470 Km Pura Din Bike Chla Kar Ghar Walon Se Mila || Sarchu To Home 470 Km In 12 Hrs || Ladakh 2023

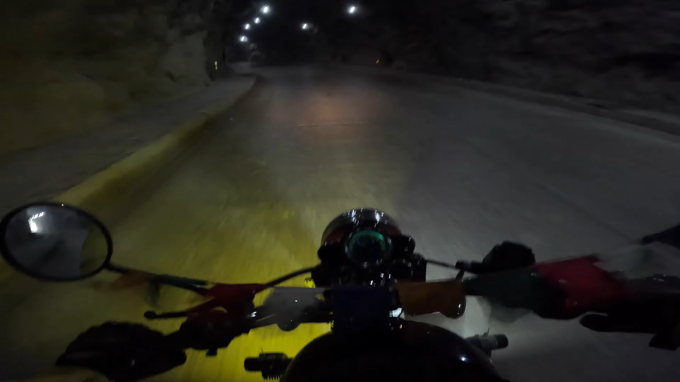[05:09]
कोई ना इसको आगे साफ करूंगा क्योंकि शायद मेरे को आज ना नाइट राइड भी करनी पड़ जाए।
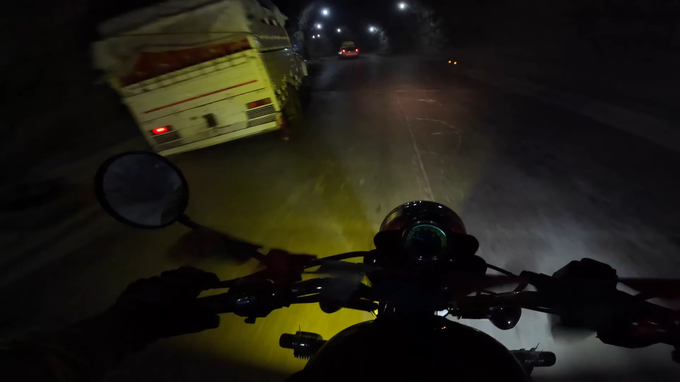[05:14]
यहाँ से अब एग्जिट लेके राइट ले लेंगे, दीवारी के लिए वेट कर लेता हूँ।